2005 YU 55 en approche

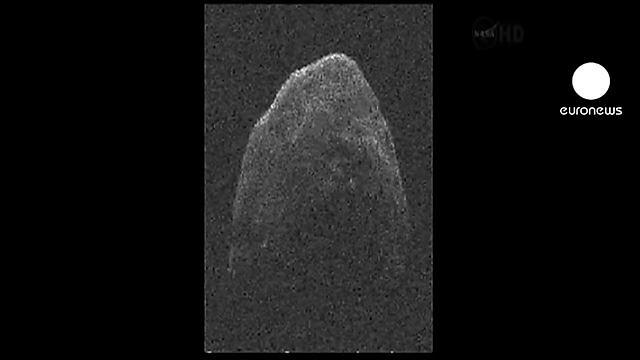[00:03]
Mardi prochain, cet astéroïde frôlera la Terre en passant plus près que la Lune, donnant ainsi aux scientifiques une rare occasion d'étudier ce type d'astre.